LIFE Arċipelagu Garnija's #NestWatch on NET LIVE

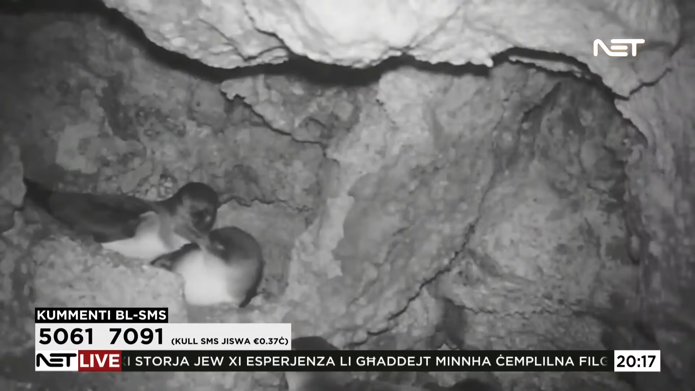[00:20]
Life Archipelago Garnija proġett ta' BirdLife Molta il-birraħ wastu l-nadawun il-filmati filmati il-li batulna BirdLife Molta u li umma filmati esklusivi miġbudi mil-bejti tal-Garnija li
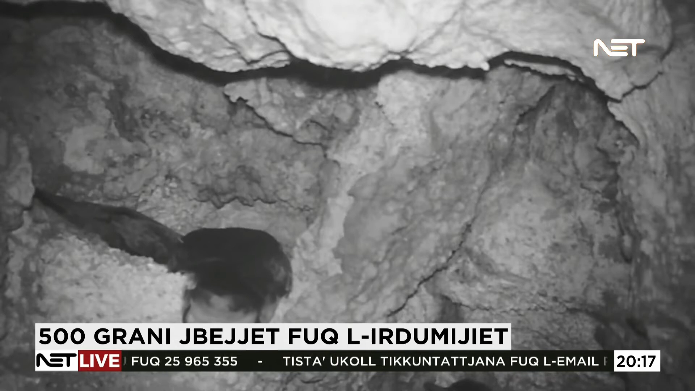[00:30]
uru għallowel darba dak il-li kun għettiġri fil-periodu tal-bejta tal-bejta tal-Bahar Bil-sakħata dawn il-filmati direttament mil-bejta tal-Garnija li jenġibdu permesta kameras a posta u kassaj kona ċans nisbega u xinuma dawn il-kameras il-publiku jkun jistaj juħu jdeja tal-mod kif jiexu dawn na safar il-li rari narawum fil-sasħin dawn il-filmati u għuni ġietfaw daw l-ġdiet xie kun jiet iġritu l-l-periodu tal-bejta propju fil-post fejn i-bejjet l-Garni
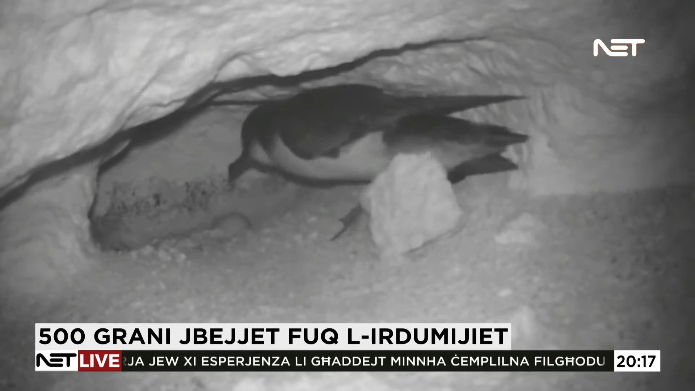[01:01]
fil-irdumiet tal-Kosta ta-jiepnejdu il-li fil-irdum tal-Madonna
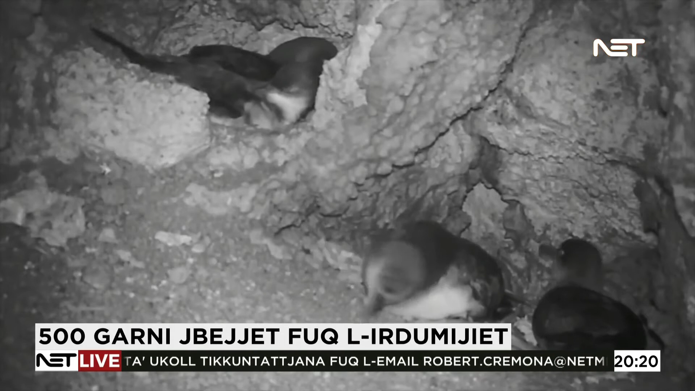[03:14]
we deploy cameras inside these places we have two, we can see in the footage one is in Ardunta Almadona,
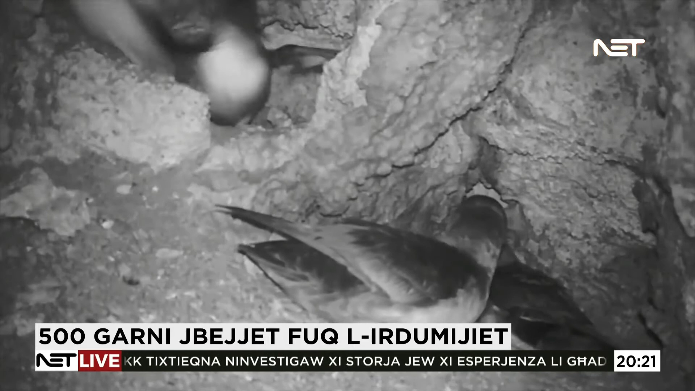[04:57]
fledge so it is very rare to see this the Garnia this
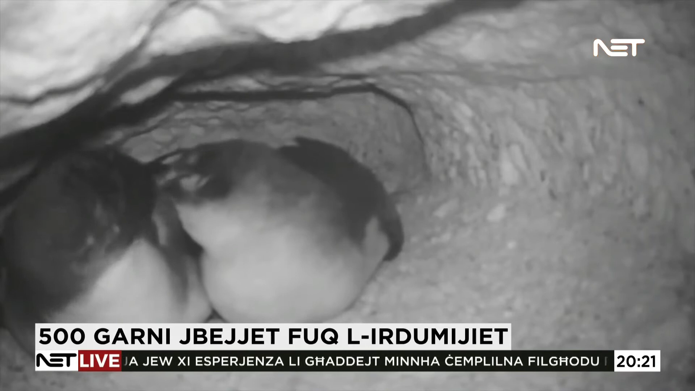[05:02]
footage is helping us to follow all this process yes, for first time we have some clips and we have released some in the past but for first time we will be able to follow the whole season how the birds develop because they are so elusive, difficult to follow it's something very rare to be able to see this then we are showing to the public